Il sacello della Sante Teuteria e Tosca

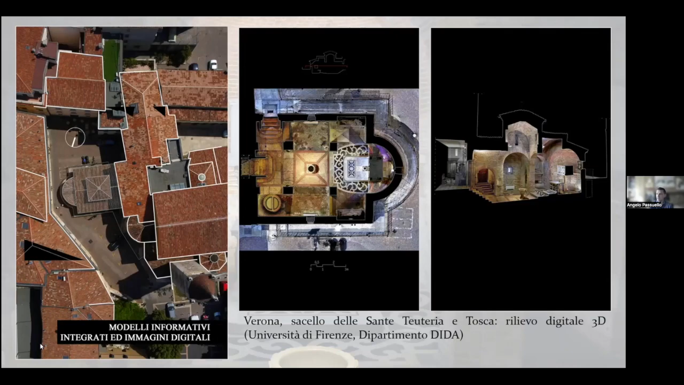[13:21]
appunto fatta sulla struttura letteralmente non storica architettonica, ma architettonica. Quindi questo strumento, come dicevo, ci rende per la prima volta un'immagine tridimensionale di questa struttura e ce la fa vedere nei suoi più minimi particolari.
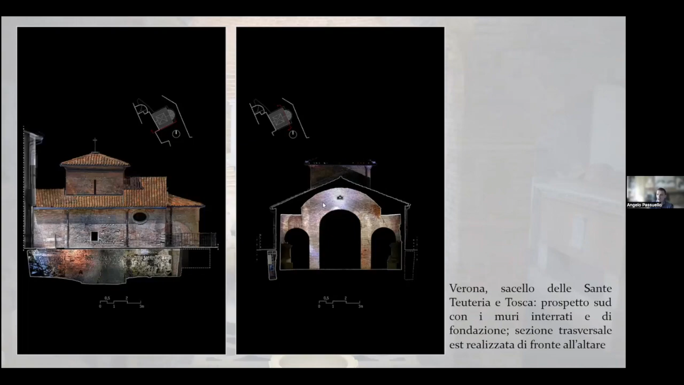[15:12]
ci mostra anche delle parti che a occhio nudo non sono visibili come ad esempio le tracce degli originali displuvi delle braccia laterali e quindi tutti questi dati ci hanno permesso di rendere quella che poteva essere una conformazione originaria del
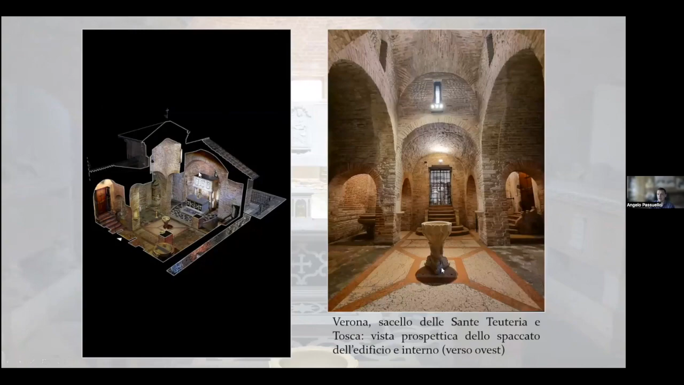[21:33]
sante dedicatari vedete il rilievo quello che vedete a sinistra ci mostra davvero in maniera ineccepibile straordinaria quella che è la struttura la struttura del saccello e chiaramente perché nel XII secolo perché nel XII secolo viene anche rifatta